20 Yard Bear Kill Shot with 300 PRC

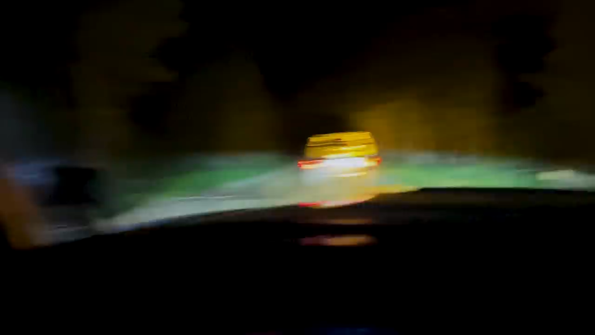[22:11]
Well, there's the tree. We made it. There's the other side of it. Thank goodness for Miss Daisy and Eli G.
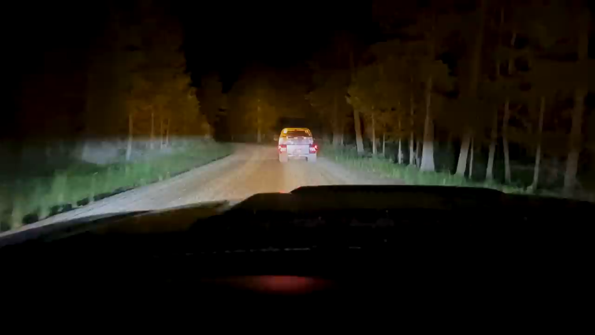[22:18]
Well, a little update here. We got a couple more trees down.